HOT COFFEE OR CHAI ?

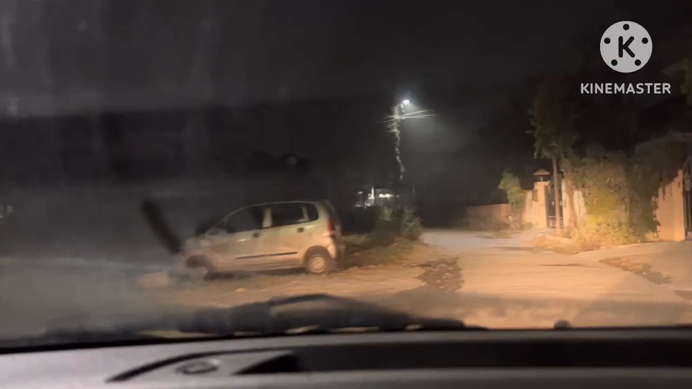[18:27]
रास्ता बहुत ही ख़राब है, ये सब रोड है, अभी मेन रोड पे मैं आया नहीं हूँ,
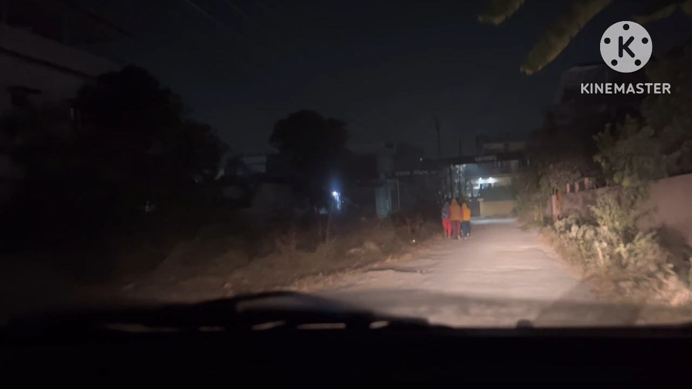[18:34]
तो रास्ता यहाँ पे ख़राब है।